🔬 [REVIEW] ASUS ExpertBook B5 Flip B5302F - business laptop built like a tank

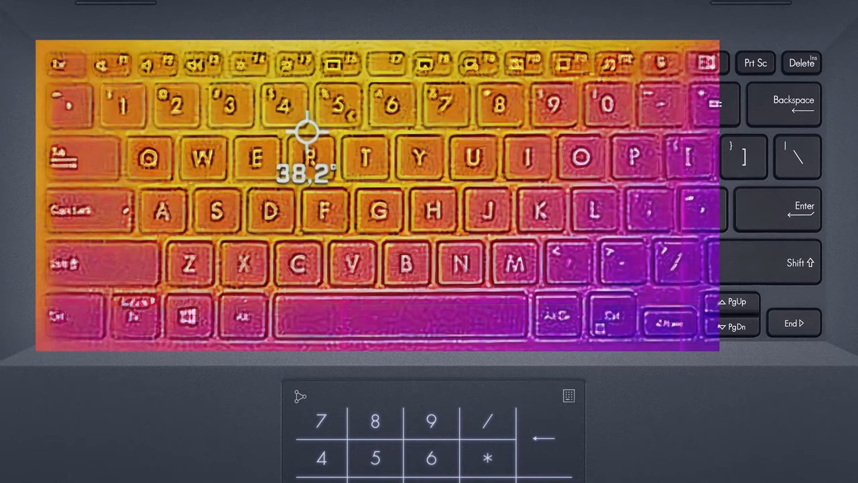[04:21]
giving us an outside temperature of only 38C, while the fan works quietly and activates only under extreme stress.